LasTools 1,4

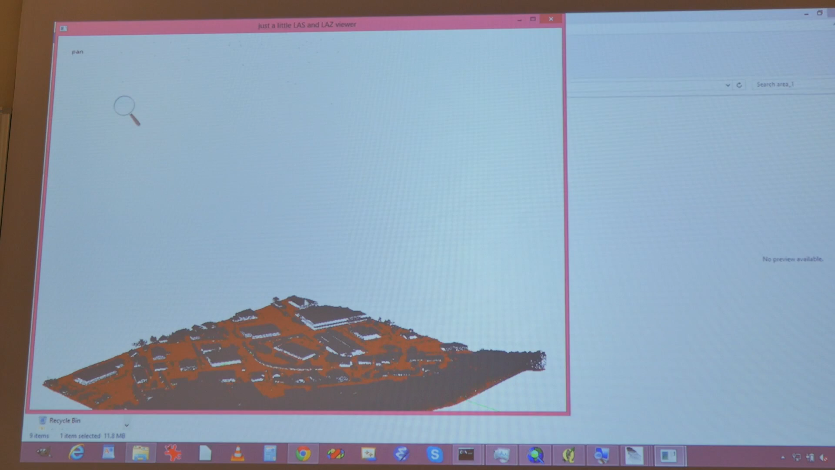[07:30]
But, oh my God, what did I have here? Plus, plus, plus, there were some clouds in the sky.
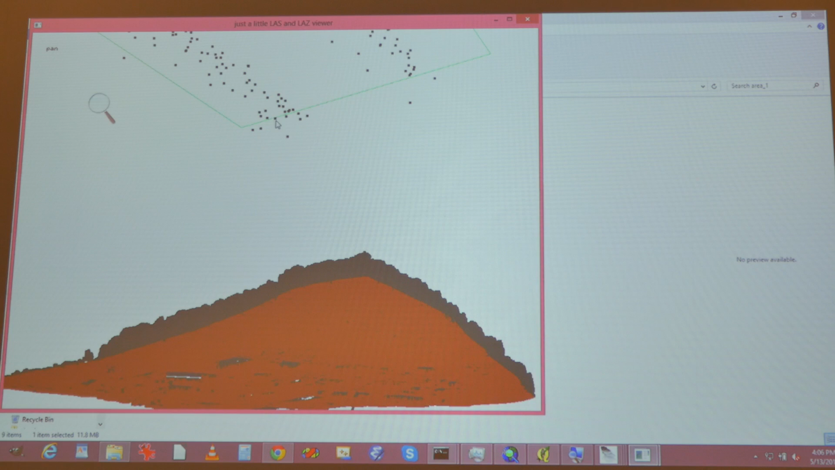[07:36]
So I run a denoising. In this case, I use Lars Haidt to denoise. Lars Haidt can also be used to denoise.
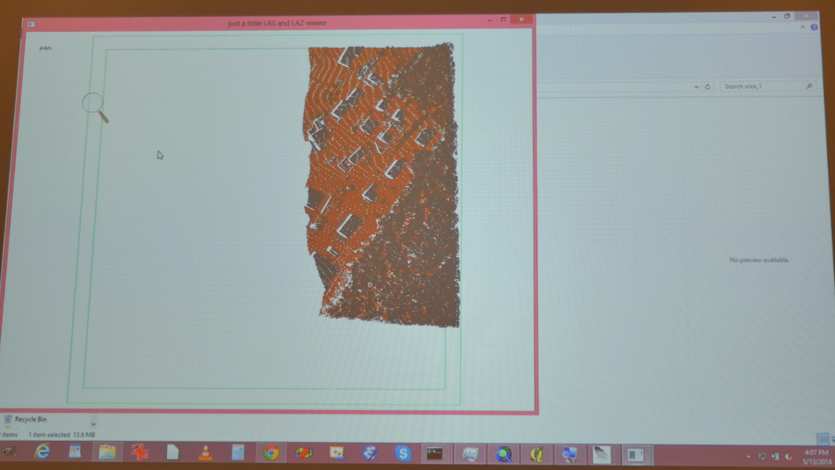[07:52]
If I know I don't have any skyscrapers, I'm not in Dubai. I chop off the big skyscraper there. Or there are very tall trees.
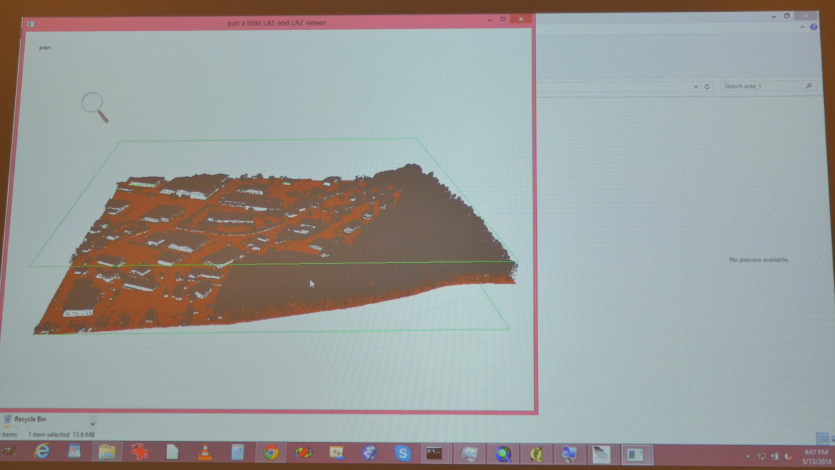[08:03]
So here now I have fixed the noise. No more points in the clouds. And the next thing I do, I classified it. I mean, I classified already the ground.
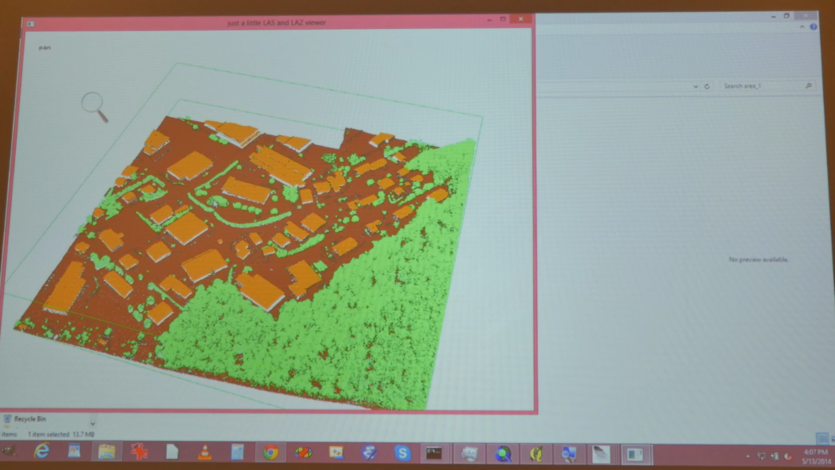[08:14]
Now I classify the rest.
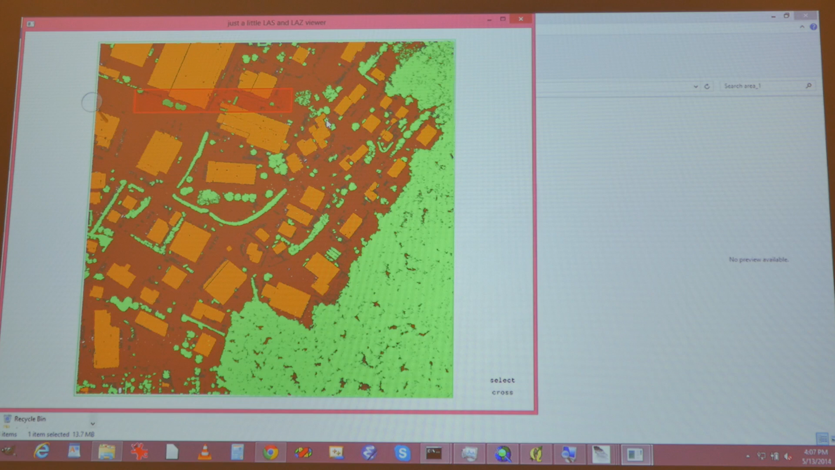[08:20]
And this is a very beautiful data set with a fairly high density. So I get very beautiful classifications.
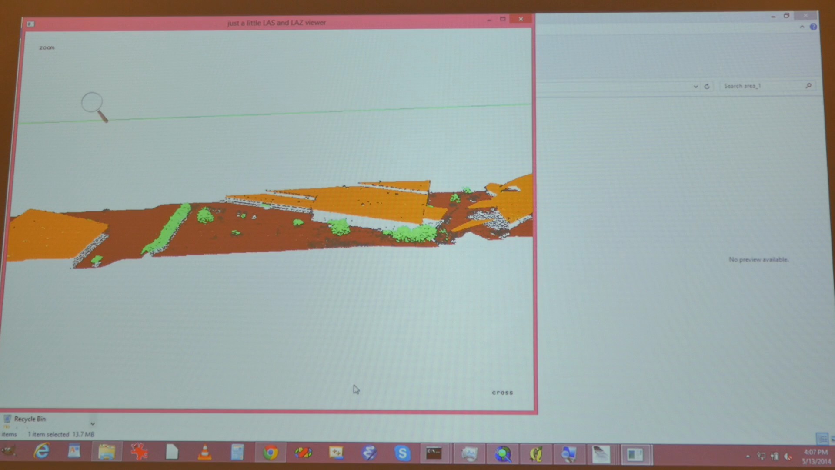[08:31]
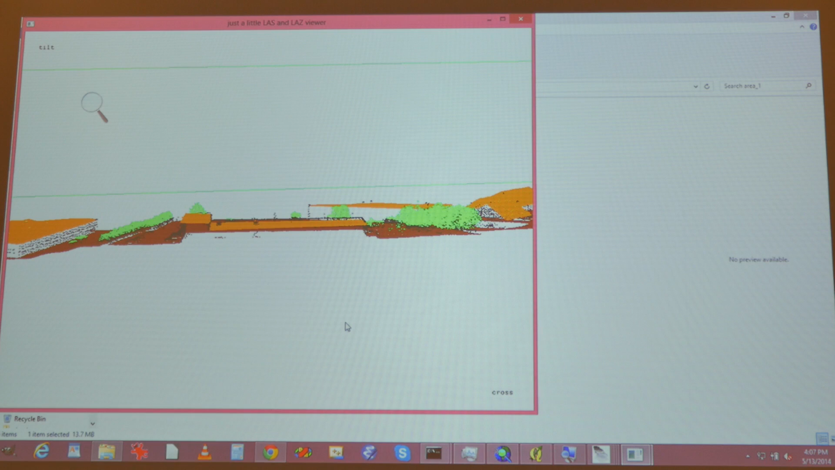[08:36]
So it's a very quick way of quality checking.
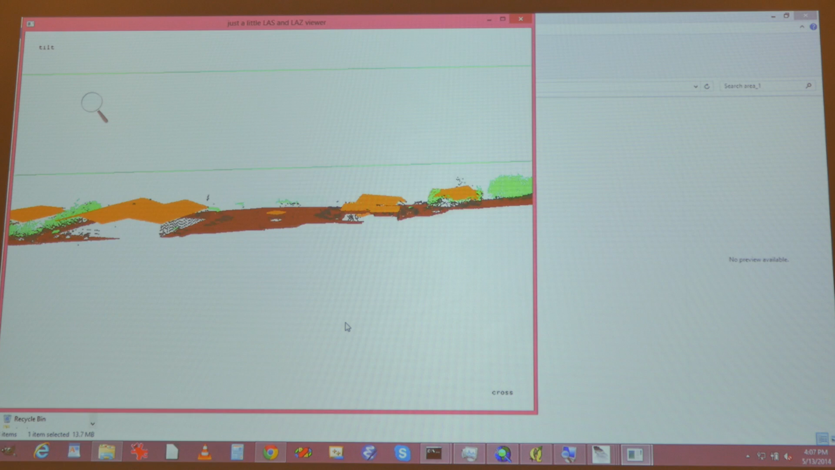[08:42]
Just going through like this. Everything looks really nice. Here's my forest.
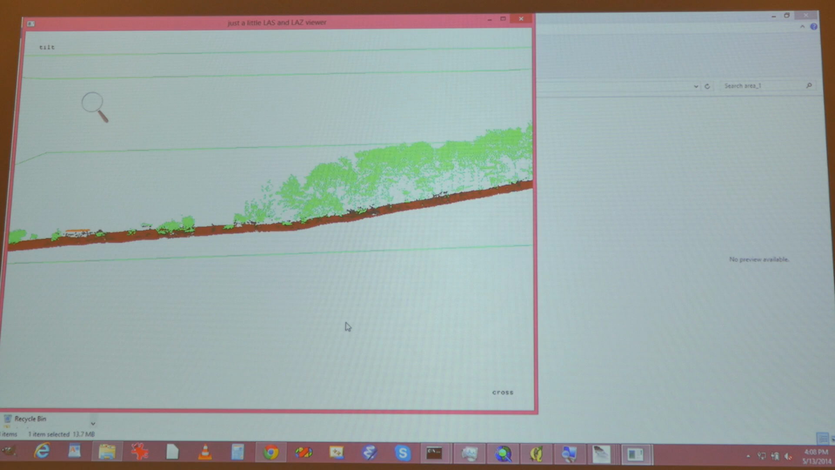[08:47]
Okay, in the meantime, I have started the derivative generation. It's still running.
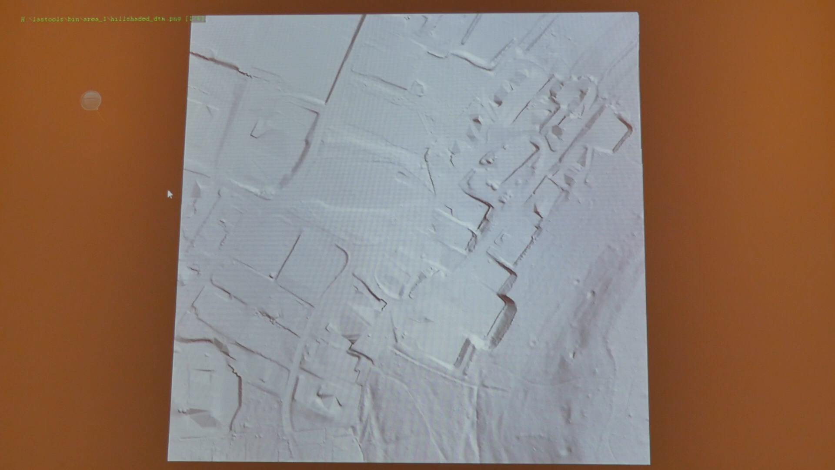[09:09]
Now all the buildings are gone. Don't I have a DSM somewhere? No.
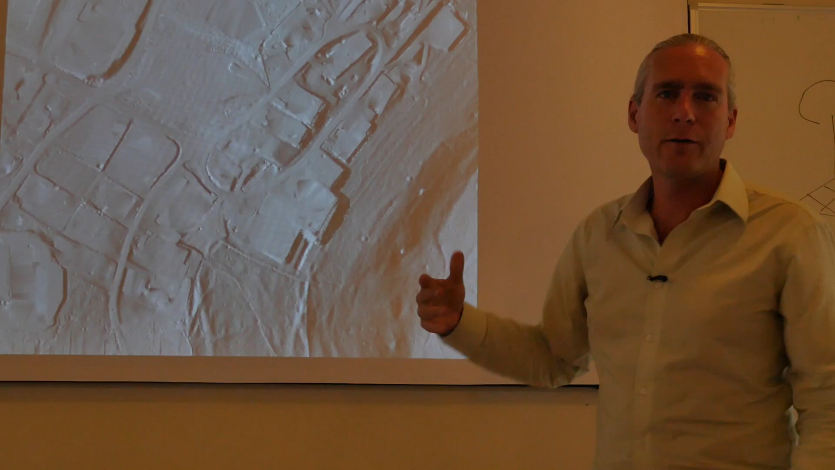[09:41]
So that's why we shaded it with different, with different shadings. So in different shadings, you see them differently. See?
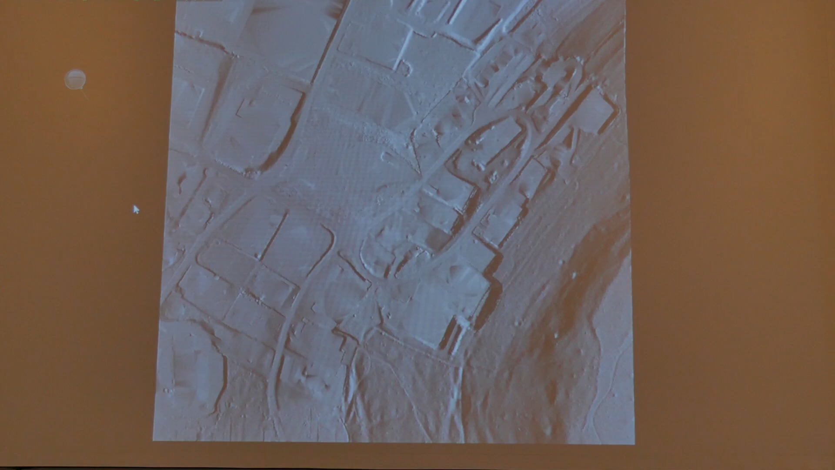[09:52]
And finally, I used the nice data set to also extract the buildings.